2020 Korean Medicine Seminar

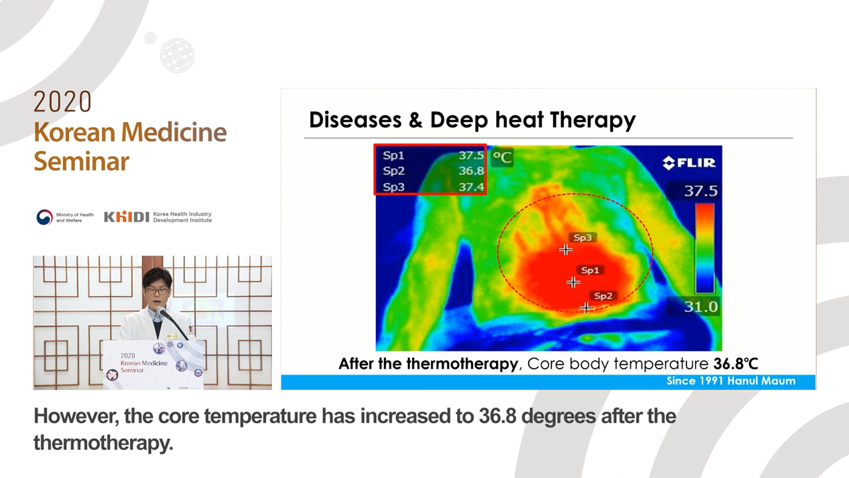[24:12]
그러나 온열 요법 시행 후 환자분의 심부온도가 36.8도까지 상승하였음을 확인할 수 있습니다.